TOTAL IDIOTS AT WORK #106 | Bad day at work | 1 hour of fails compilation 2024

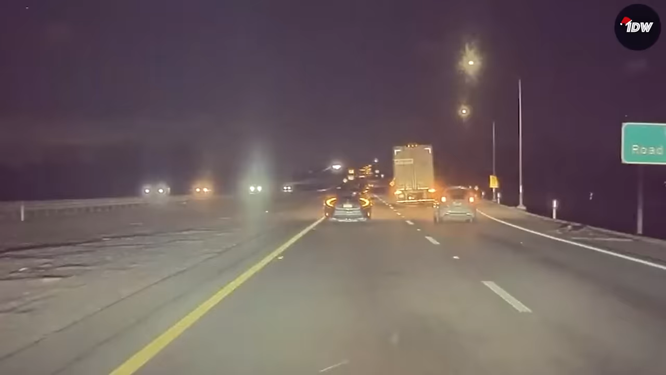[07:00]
I'm dumbfounded watching cars just drive around the semi, not one stop to check on the driver.